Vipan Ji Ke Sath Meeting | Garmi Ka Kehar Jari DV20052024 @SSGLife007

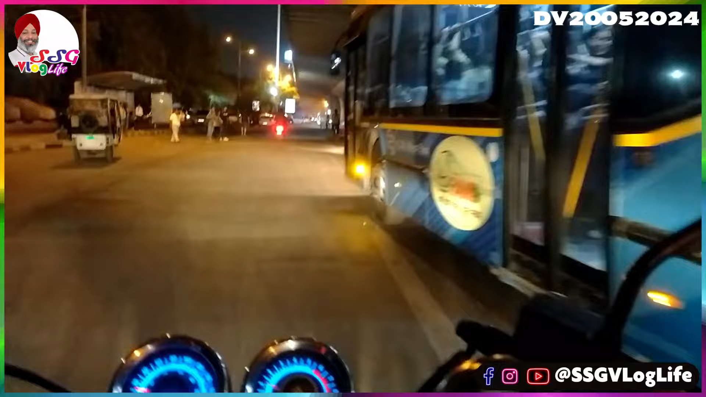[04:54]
है डीटी सी की बस जो रुप्रे की स्टैंड पे और पीचे से क्योंकि
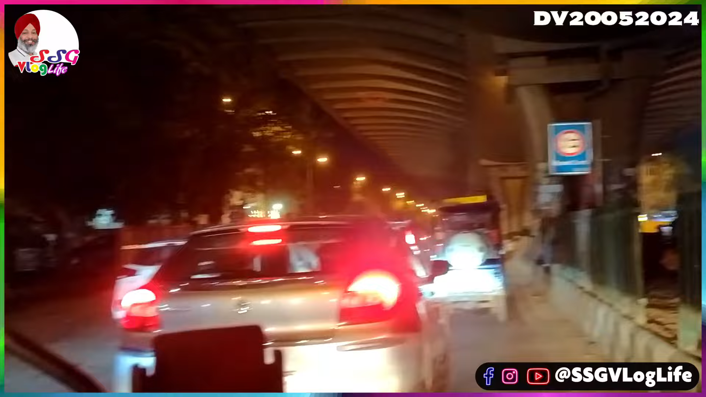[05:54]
कि अब हम खजे च्वाँ के यह आगे ना मोड पे थोड़ा ज्यादा हो जाता है क्योंकि की कि एकजंब से अंदर से बाहर निकटर जाने वाले भी होते सीधर जाने बाले भी होते तो फ्रॉट हो ли गवल
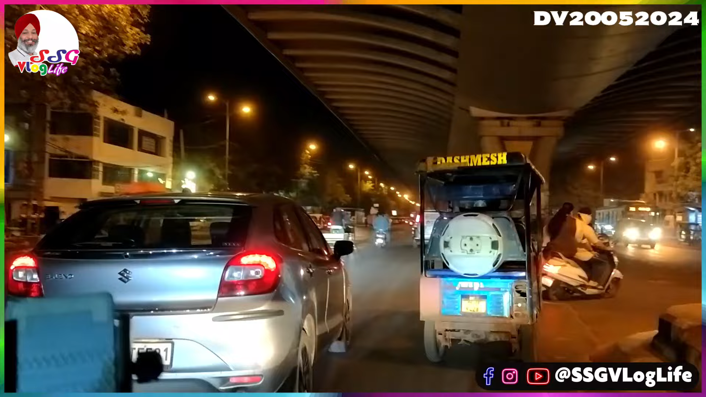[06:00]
क्लैश हो जाता है और सामने से क्या जोरदार स्पीड से गाड़ी चल रही है यह जो ऐसे मिनी बस वाले होते हैं ना सामने जो जा रहा है यह लोग बहुत ज़ादा एक्सिडेंट का कारण बनते हैं बहुत जबरदस्त गल
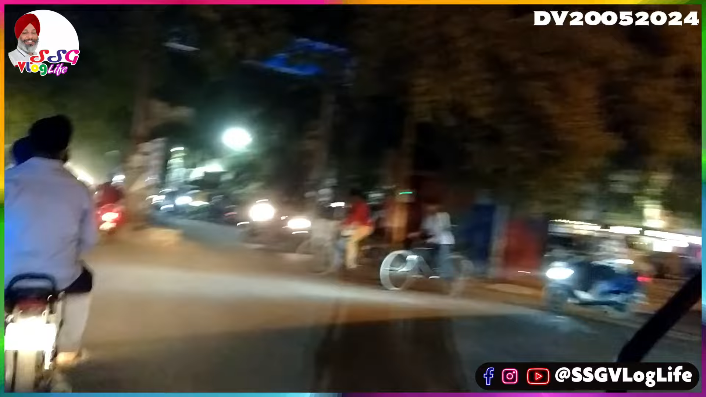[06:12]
तरीके से गाड़ी चलाते हैं और पता नहीं क्यों � तो रोकने वाला भी कोई नहीं होता है या अरेंजमेंट है इनका अब क्या बोलूं आप समझदार हो और यह अंदर वाली रोड़ पे भी ट्रेफिक है ही है सामने से देखो कैसे गाड़ियों की लाइन ही लगी पड़ी है कार्स,